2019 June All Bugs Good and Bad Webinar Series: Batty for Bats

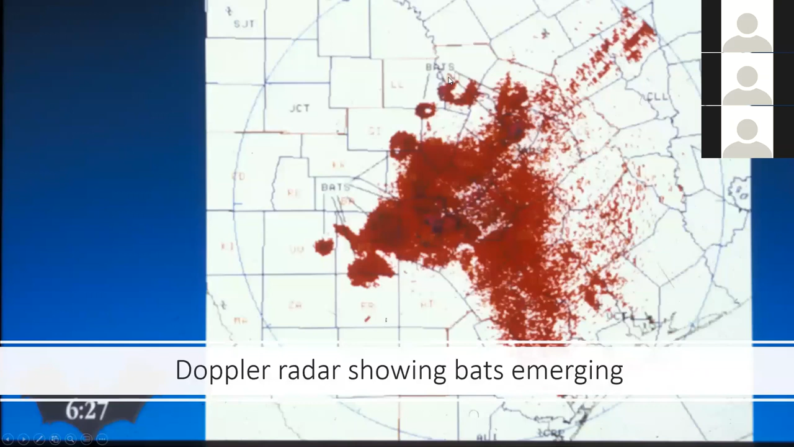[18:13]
This is all bats. These are from two different caves, one of them being Bracken Cave, the other one being up in Kamal. And literally the bats are emerging and they're catching them on Doppler radar. So it is a phenomenon and it can happen.